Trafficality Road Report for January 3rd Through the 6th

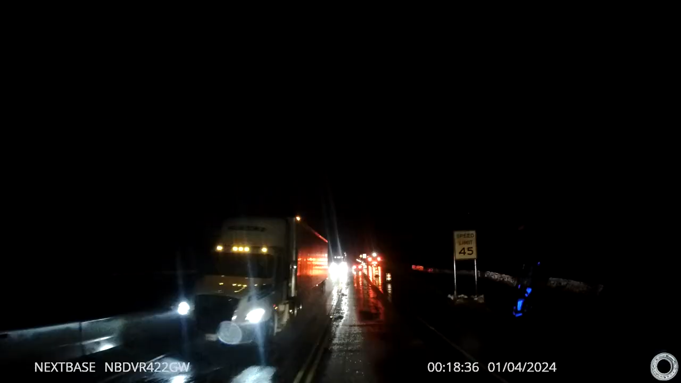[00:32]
okay uh car why are you following the dump truck
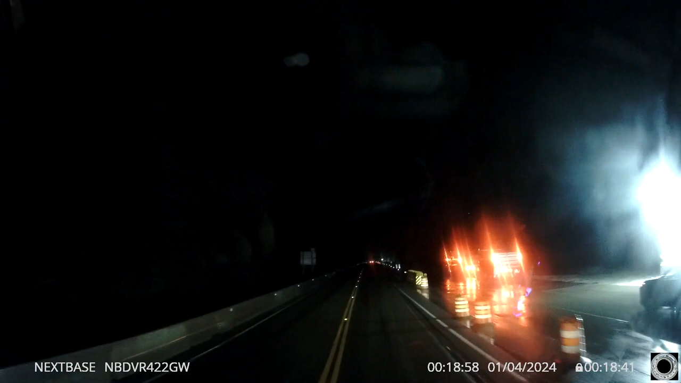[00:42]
actually probably gotta work in there do you want to hear a full